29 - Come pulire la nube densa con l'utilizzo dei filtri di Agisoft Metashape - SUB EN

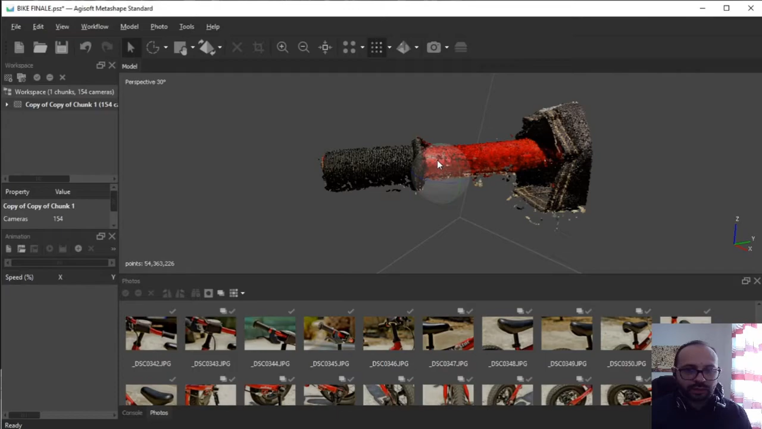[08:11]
appunto le parti in eccesso ed eliminarle con molta facilità io consiglio questo strumento qualora
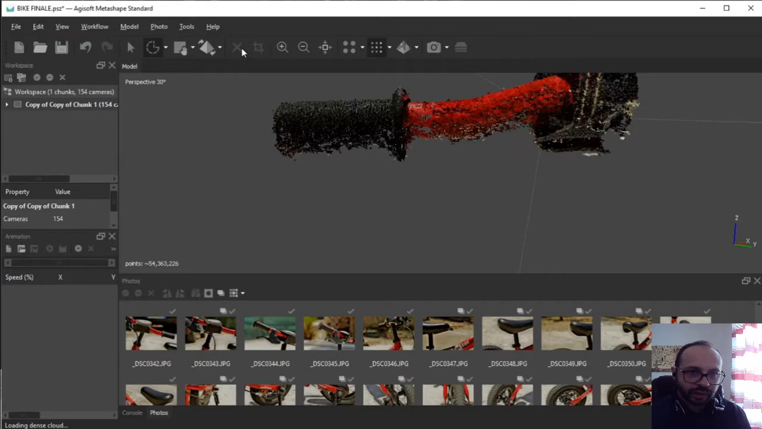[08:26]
ci si trovi ad esempio appunto all'aperto come in questa situazione
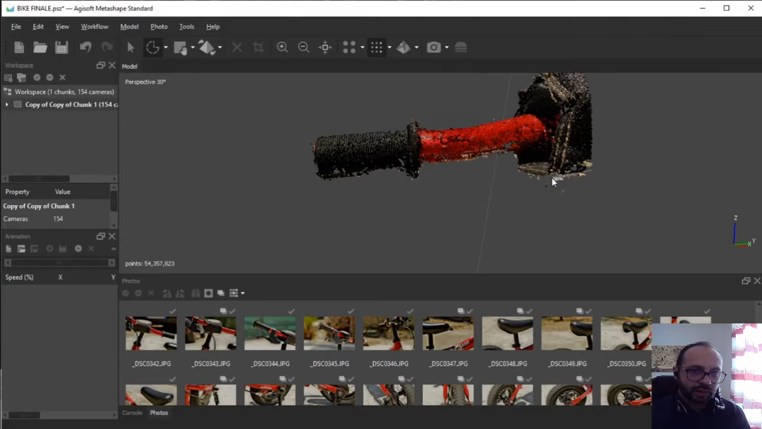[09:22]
al nostro pannello sempre tools dance cloud per perfezionare ulteriormente diciamo
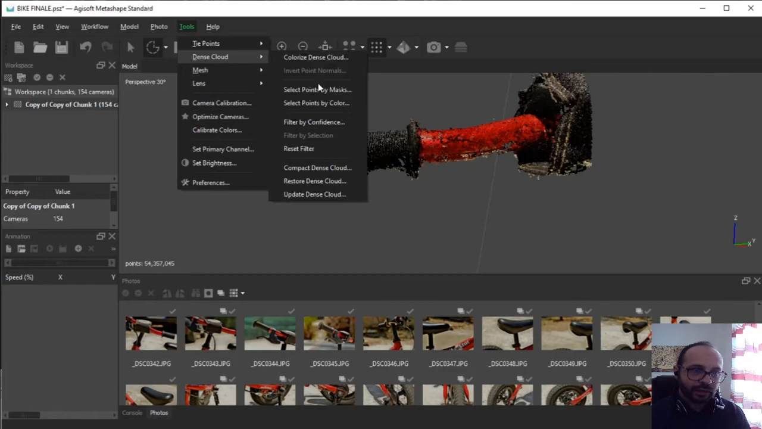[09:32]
questa pulizia cercando magari di eliminare
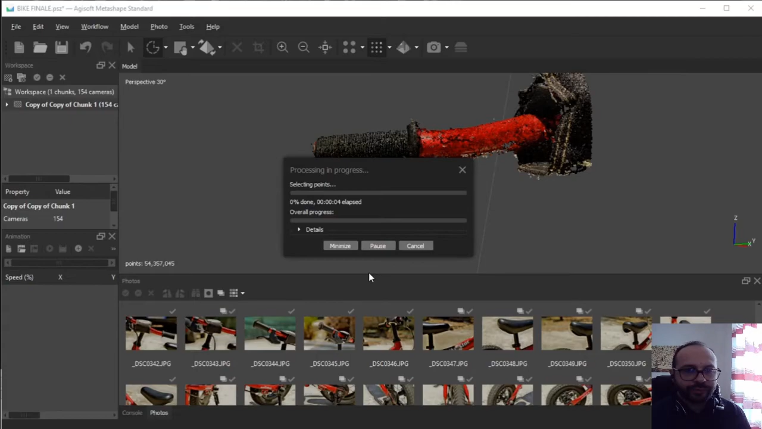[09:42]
anche altre parti eventuali in questo caso tutte le parti sono state eliminate quindi non sono state riconosciute
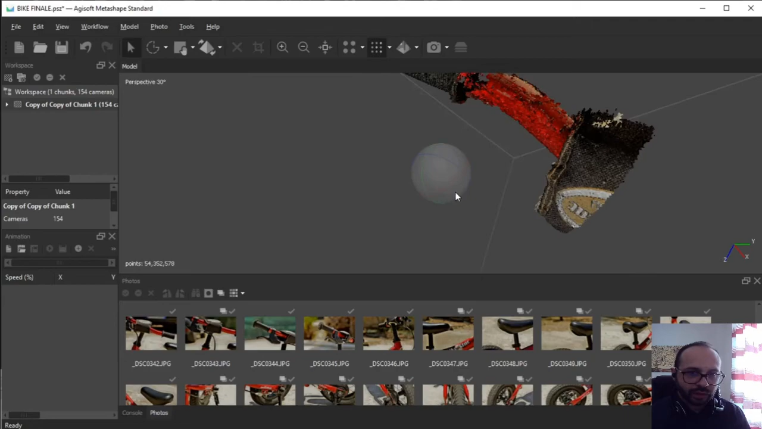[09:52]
diciamo delle ulteriori in realtà ce ne sono altre che hanno un
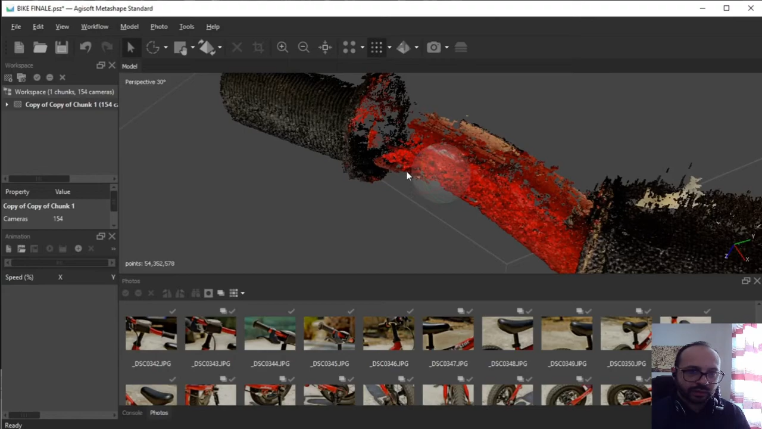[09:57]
altro colore come vedete questa parte superiore del manubrio quindi cerchiamo di selezionarla
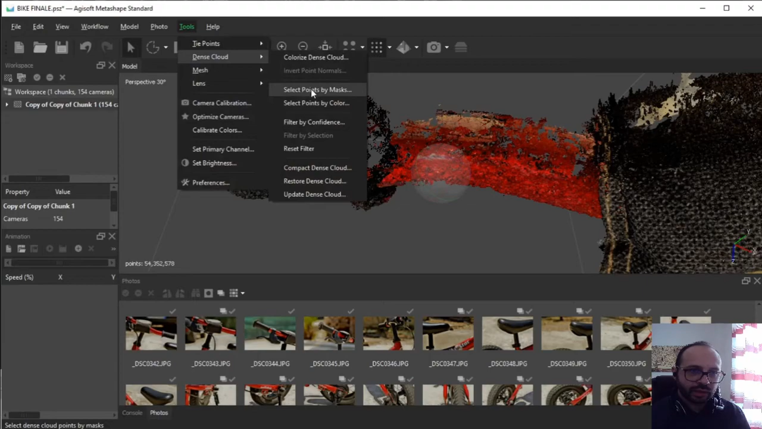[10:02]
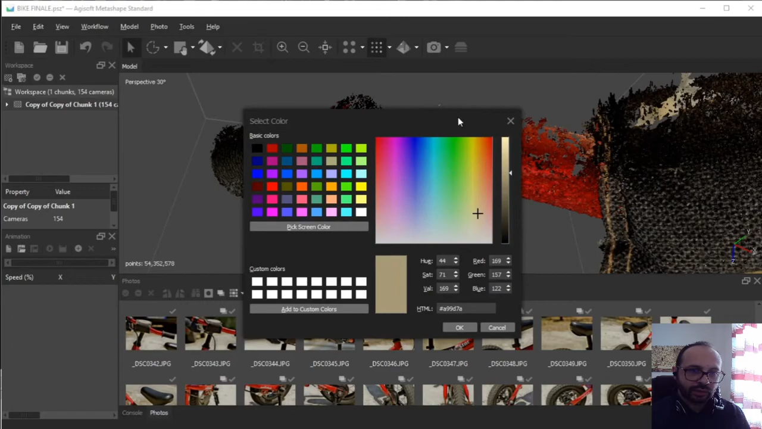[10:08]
e muovendo appunto un po' il cursore della tolleranza magari proviamo a
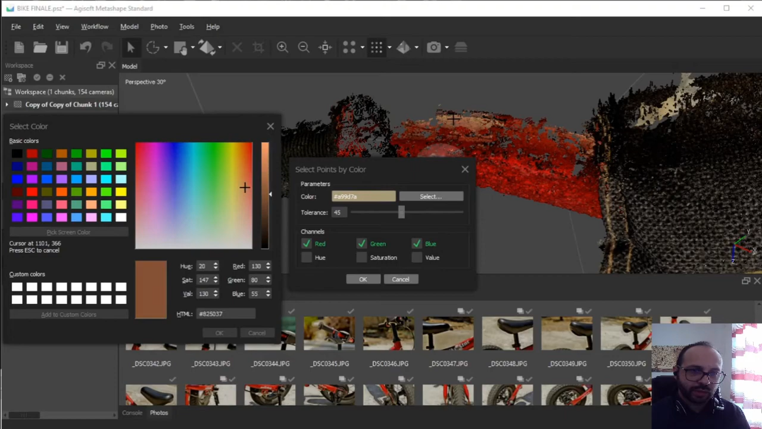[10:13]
impostare appunto dei valori non troppo rigidi che ci consentano di eliminare
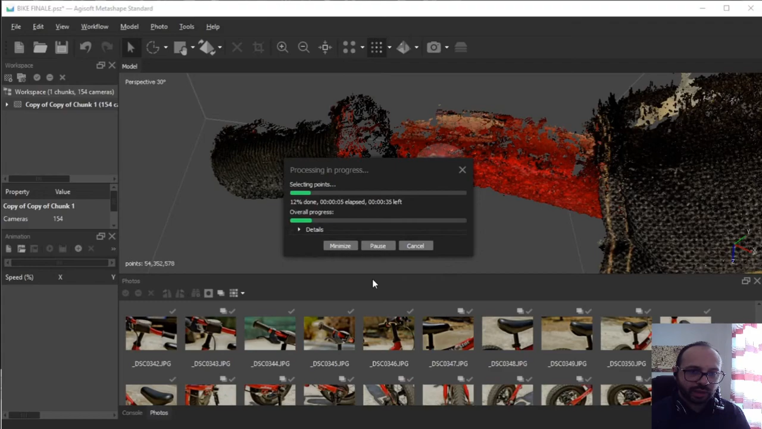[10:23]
solamente quella parte appunto che ci interessa senza toccare le zone magari rosse da questa inquadratura si
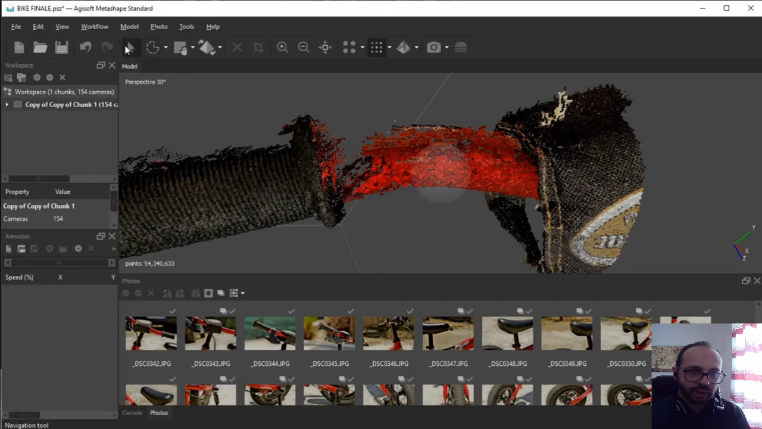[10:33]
può controllare che il filtro abbia avuto buon esito
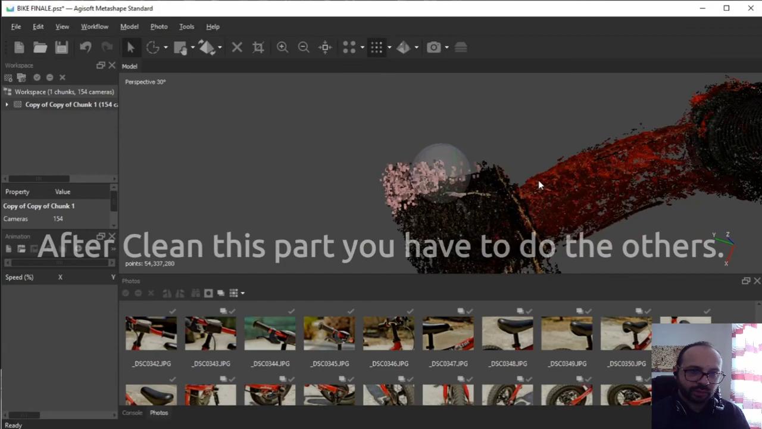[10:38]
e dopo che abbiamo appunto ripulito quella parte che
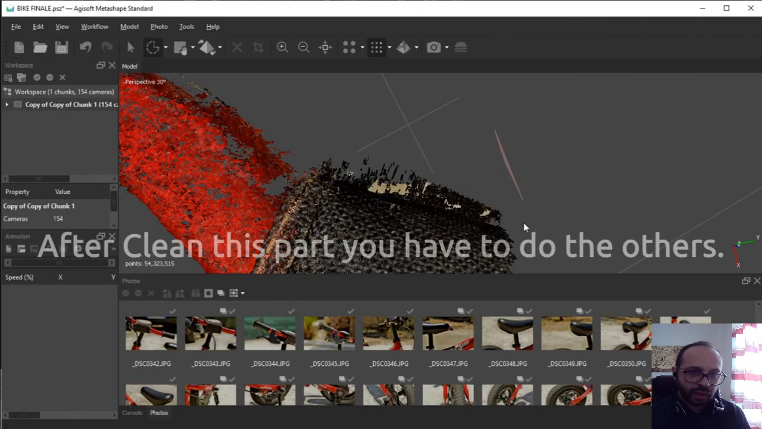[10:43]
abbiamo visto poco fa adesso possiamo anche spostarci sulle altre benissimo ragazzi allora vi ringrazio per l'ascolto e ci vediamo per il prossimo video